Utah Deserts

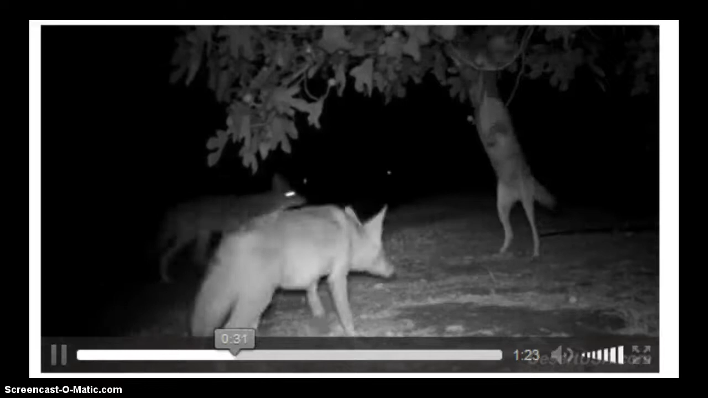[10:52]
Here a family of coyote is getting fruit from a fig tree at night. Let's watch them at work. Here's a sick coyote with mage.
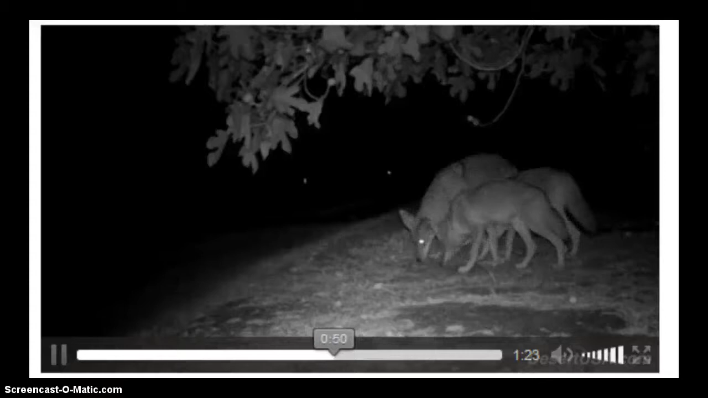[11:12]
A skin disease caused by tiny mites, which causes the fur to drop off.
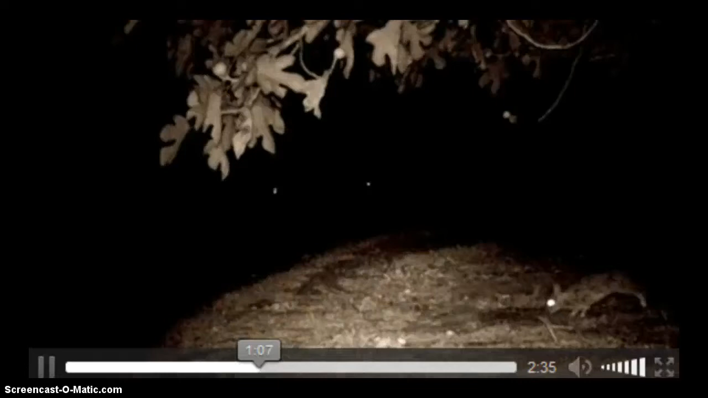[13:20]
In addition to their eyes, they have a sensory organ there in the upper jaw, which you can actually see heat images. Here is an example of a rabbit being seen by the infrared vision.